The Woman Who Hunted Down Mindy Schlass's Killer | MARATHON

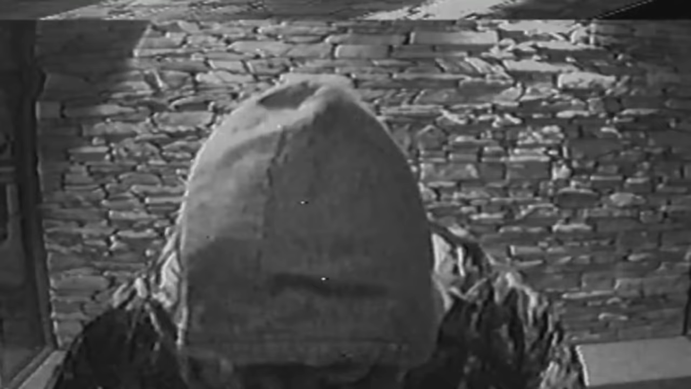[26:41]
You could see some type of disguise over his facial features.